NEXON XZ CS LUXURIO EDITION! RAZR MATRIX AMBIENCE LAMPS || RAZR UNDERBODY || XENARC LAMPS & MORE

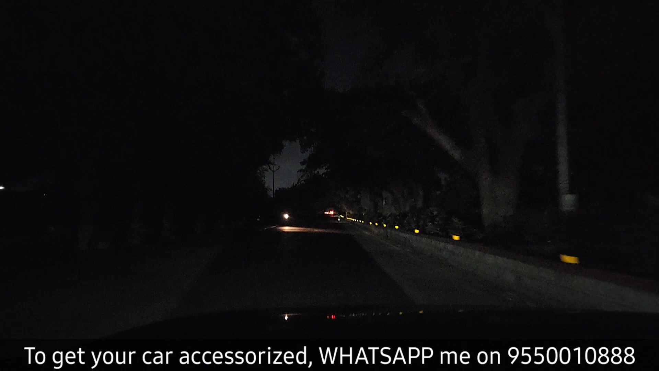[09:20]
मैं यहाँ पर low beam on करूंगा can you see this beautiful spread light जो पूरी तरीके से spread across हो चुके है दोस्तों यह जो light is city drives के लिए more than enough है with a spot focus of 50 meters and a spread light of 200 meters natural white color is 0 to 100 boot up है 2 seconds है और high beam on करते ही एक tunnel में light मारे जैसा light on हो जाएगी जिसका focus and the throw is of hundred meters जी यहां दोस्तों 100 meter का throw written guarantee देता है हमें light plus ip67